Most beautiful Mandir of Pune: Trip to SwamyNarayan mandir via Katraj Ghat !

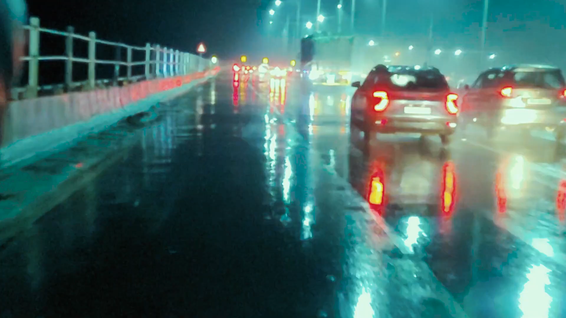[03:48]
आप देख सकते हैं यह भीगी भीगी राहें क्रॉस करते हुए हम पहुंच चुके हैं हमारे मंदिर की लोकेशन पर